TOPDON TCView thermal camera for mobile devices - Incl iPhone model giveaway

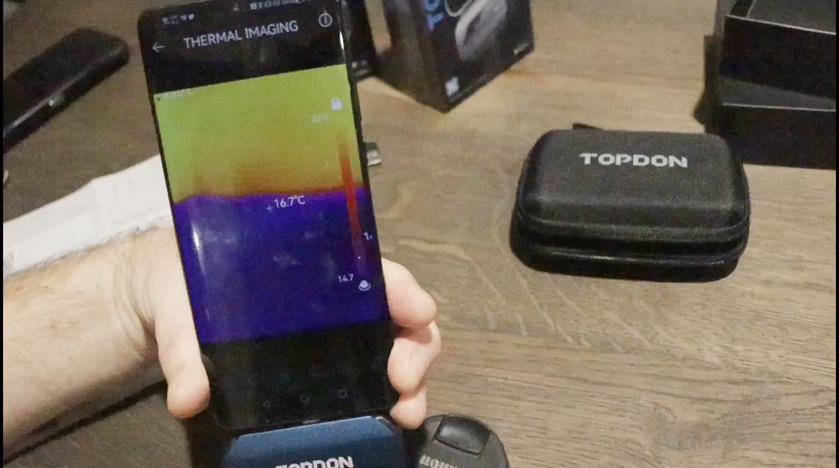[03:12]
On screen: spot 16.7°C
So whatever your pointer, it shows you the temperature. So you can see hot spots and cold spots.
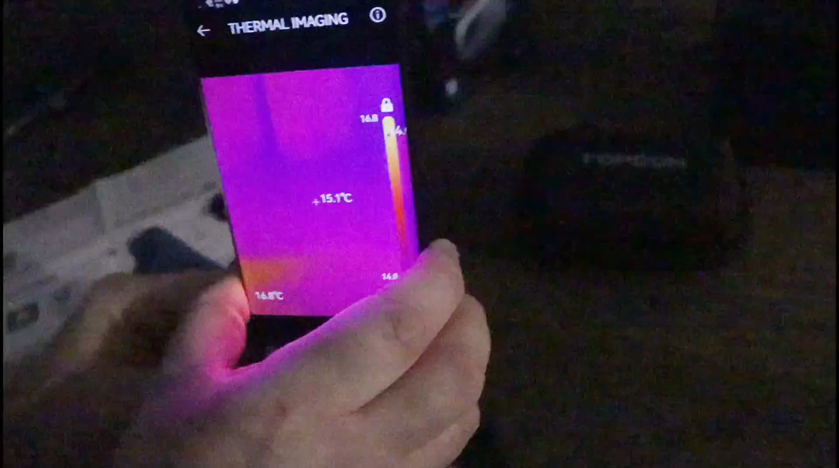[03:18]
On screen: spot 15.1°C
You can see the variations in color. But then also on the screen, it's showing you the lighter the color,
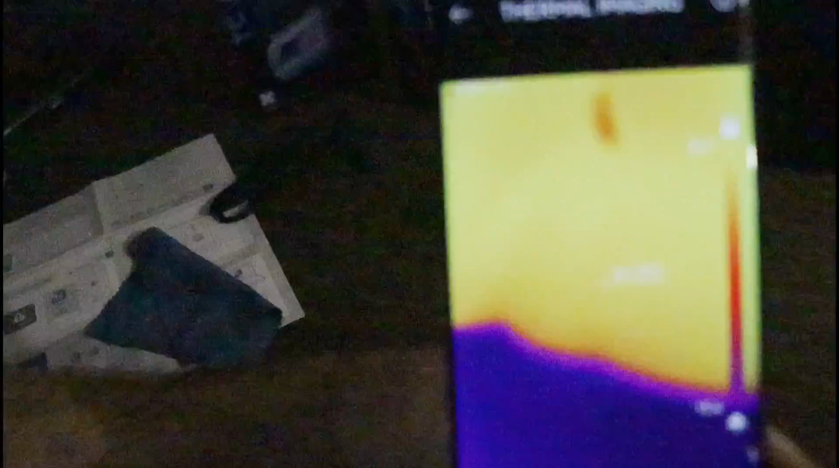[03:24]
the more yellow, the warmer something is, the darker the color, the more black or dark blue it is, then the colder the color.
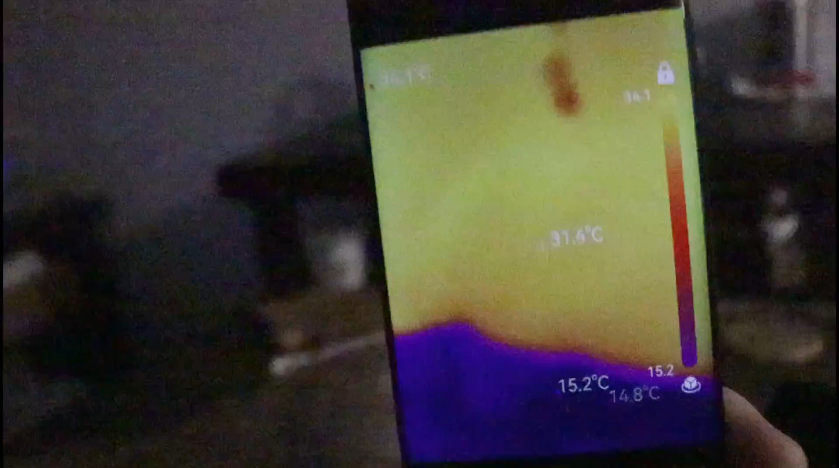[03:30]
On screen: spot 31.6°C
And it's showing you variations. You can change the colors and have different color schemes there if you want.
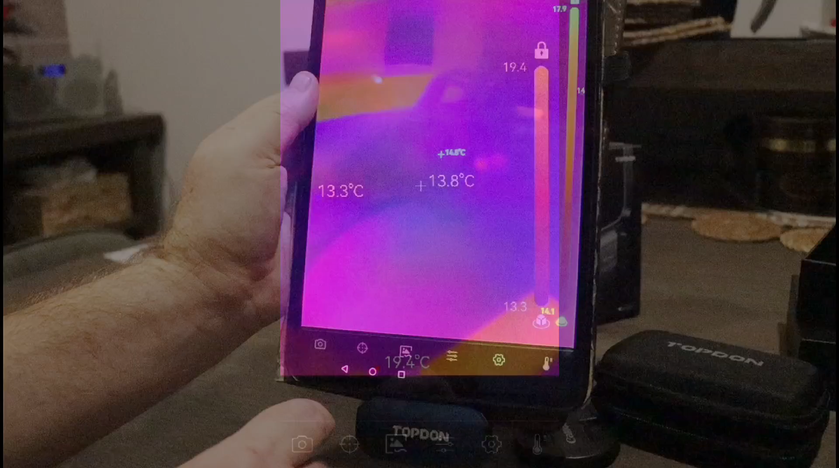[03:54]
I start by scanning around the window in our kitchen.
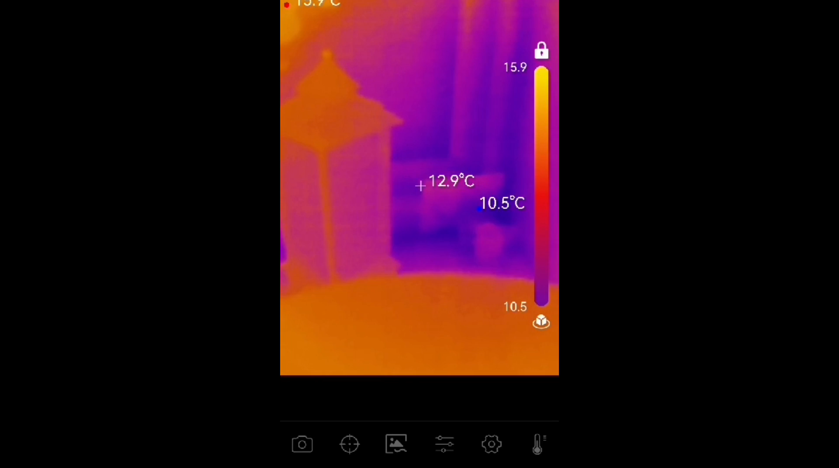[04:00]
On screen: spot 12.9°C, min 10.5°C
So what I can see here is it does show the definition of some of the items, but they are a little bit difficult to see. So sometimes looking at this video, you might think, what on earth is he looking at? Like, what is that down there? But what I'm looking for are hot spots or cold spots. So there's an Amazon plug that's in use. And as you can see, it's warm.
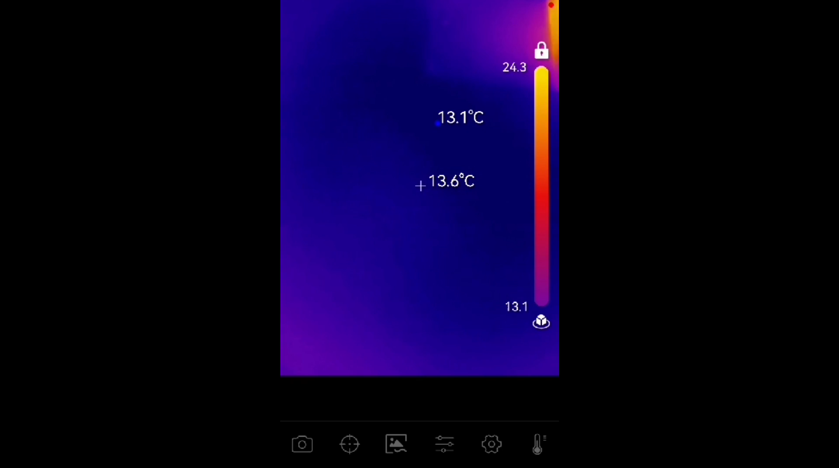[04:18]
On screen: spot 13.6°C
It's bright yellow. And around the windows and doors, you can see the blacker, dark blue areas. That's where it's coldest. And that's why you get condensation.
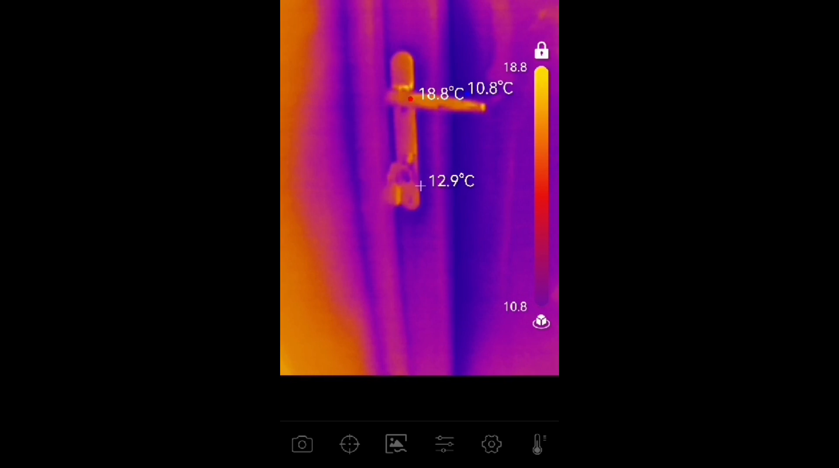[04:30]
On screen: spot 12.9°C, max 18.8°C, min 10.8°C
And that's why you get condensation around the edges of windows because that's where they are the coldest. But it's very interesting to see, you know, the hinge areas, the handle areas, they are the coldest. Here's our front door.
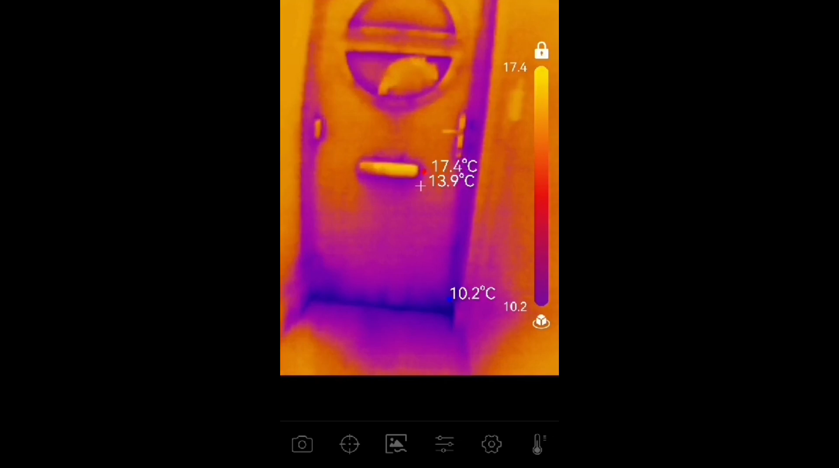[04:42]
On screen: spot 13.9°C, max 17.4°C, min 10.2°C
And it looks like you can see immediately at the bottom of the door, that's where it's coldest. So a little sausage dog at the bottom of the door there would help with a little bit of insulation, wouldn't it? Other than that, a little bit around the letterbox area as well. But other than that, our front door is actually quite well insulated.
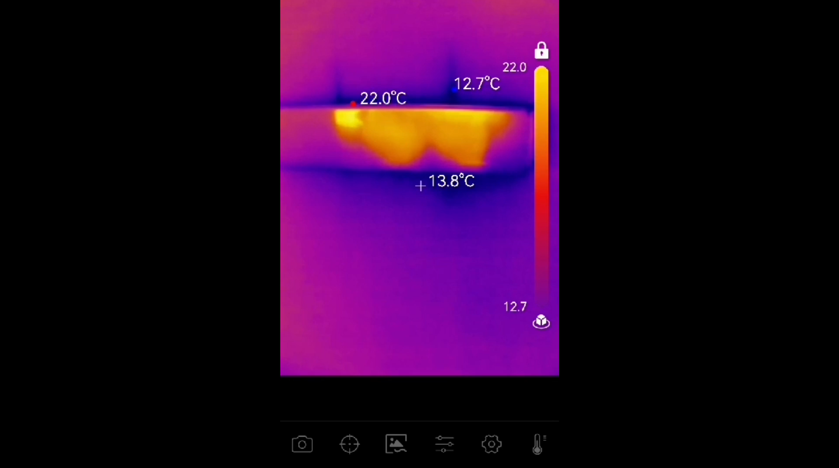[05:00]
On screen: spot 13.8°C, max 22.0°C, min 12.7°C
So this is what it's useful for, scanning around your home, looking for things that you didn't realize, where drafts are coming through, where cold air is coming through.
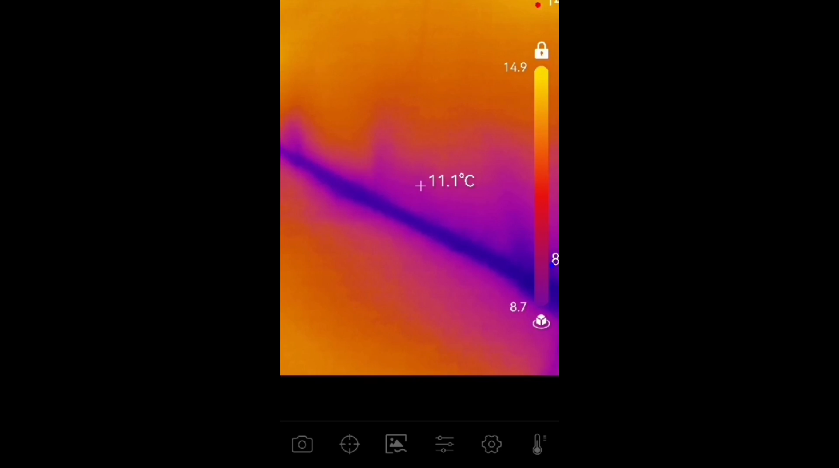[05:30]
On screen: spot 11.1°C
It's amazing what you can find useful, whether it's wildlife you're looking at, whether it's cars, vehicles, heaters, anything you want, really.
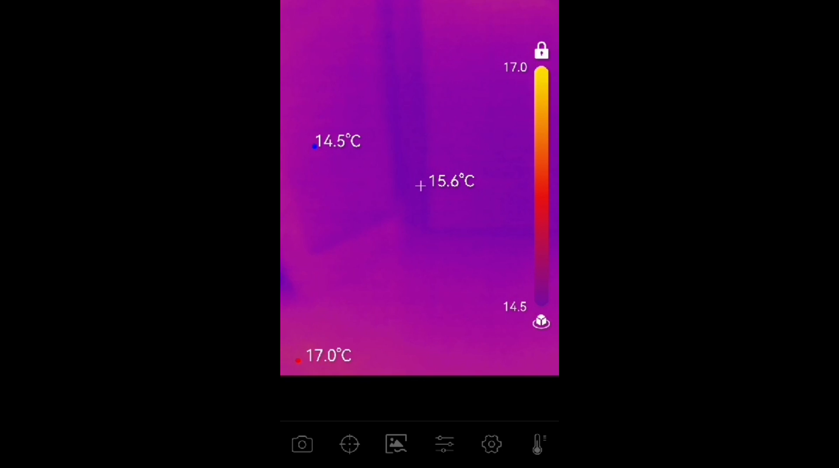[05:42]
On screen: spot 15.6°C, max 17.0°C, min 14.5°C
So as I scan, I don't know where I'm going to scan here. Do I scan up and look at the heater? Yes, I do. There's my air conditioning heater. So it's a Shiba heater. And it's outputting 32 degree air. Well, look at that.
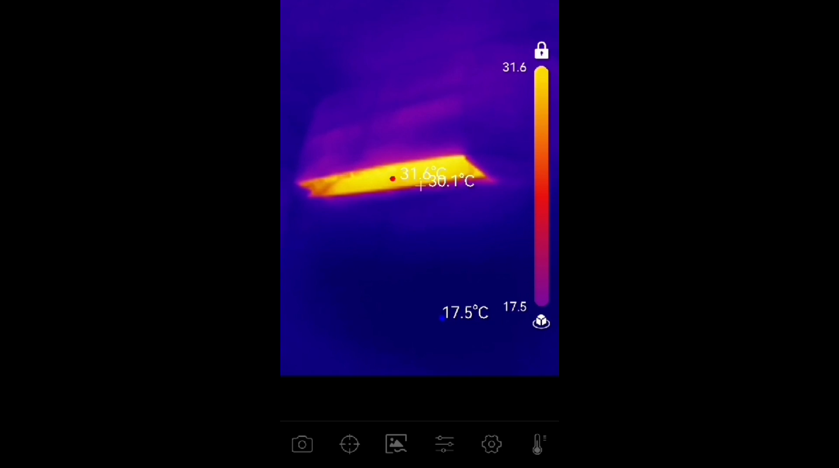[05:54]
On screen: min 17.5°C
Well, the wall below it is 17 degrees. Interesting one of the light socket, the actual connector is warm, because this is an LED bulb, so the bulb itself isn't getting warm. So going back to the original question, how does this compare to the thermal camera in my mobile phone?
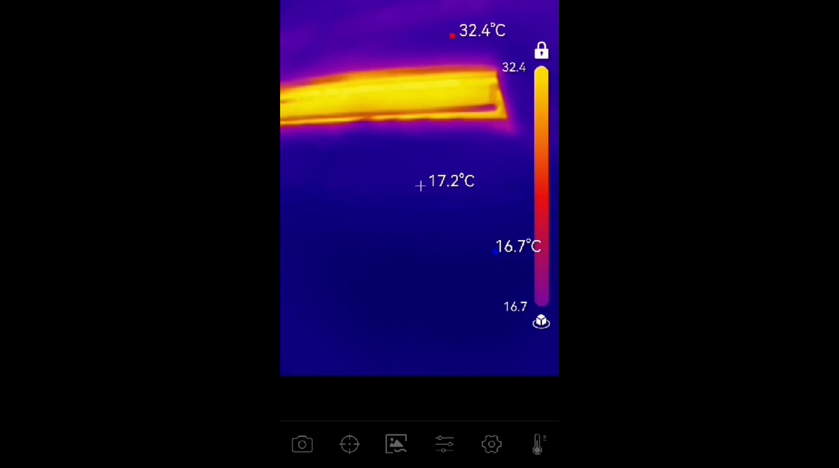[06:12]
On screen: spot 17.2°C, max 32.4°C, min 16.7°C
I've got to say, effectively, they're both the same. The mobile phone app, though, is a little bit better that it blends an actual image and shows you a drawed line image of what you're looking at, as well as the thermal imagery.
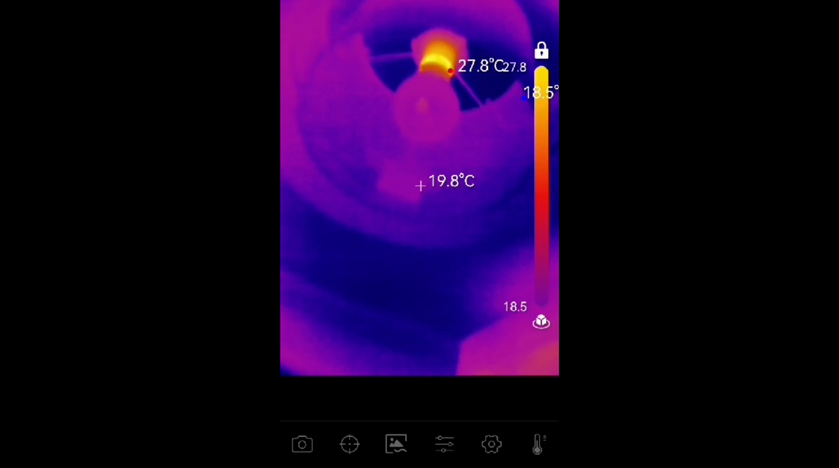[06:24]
On screen: spot 19.8°C, max 27.8°C
So I find the mobile one that I have just a fraction better.